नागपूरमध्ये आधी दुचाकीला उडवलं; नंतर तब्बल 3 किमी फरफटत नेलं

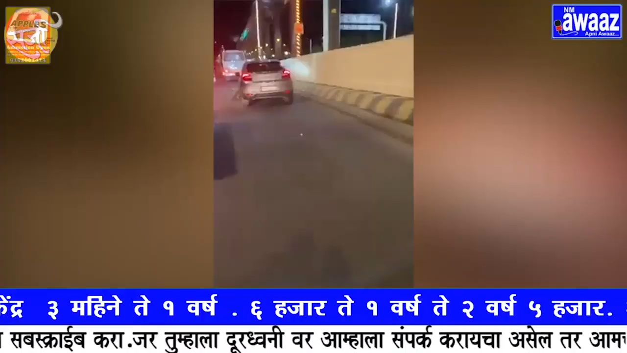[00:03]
नाकपूर शरात एक धकादाय घटना घटलिया है एका मारूती बलेनो कार ने दुचा की स्वारला उड़ले आनि अब घतन अंदर दुचा की